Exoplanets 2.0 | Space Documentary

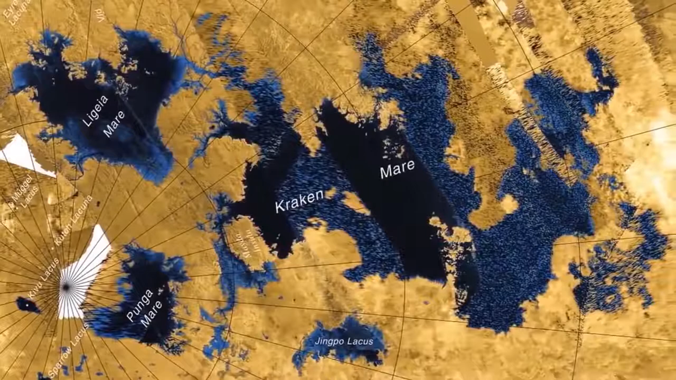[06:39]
Even though its northern hemisphere is home to small liquid lakes, it's not really liquid at all.